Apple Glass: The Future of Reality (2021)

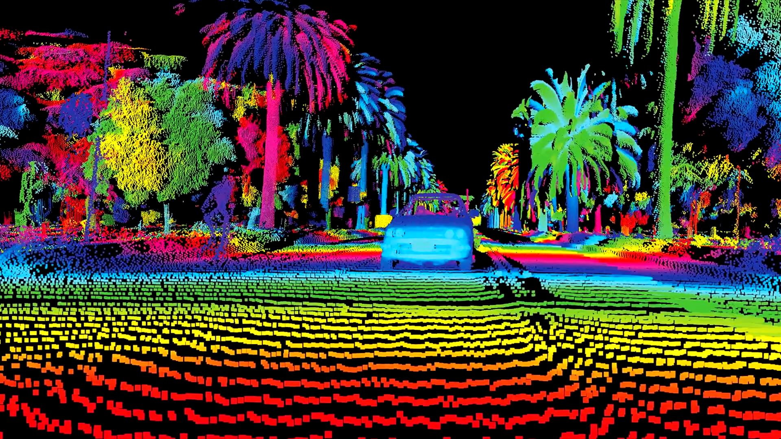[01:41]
which allows the accessory to measure the distances
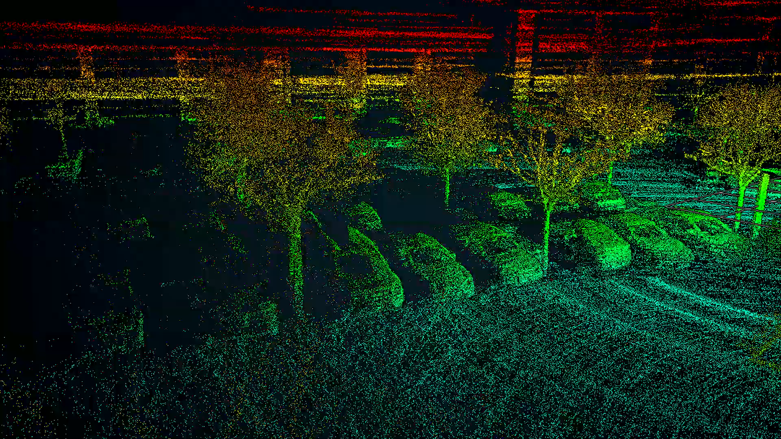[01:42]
and track motion in one's immediate environment.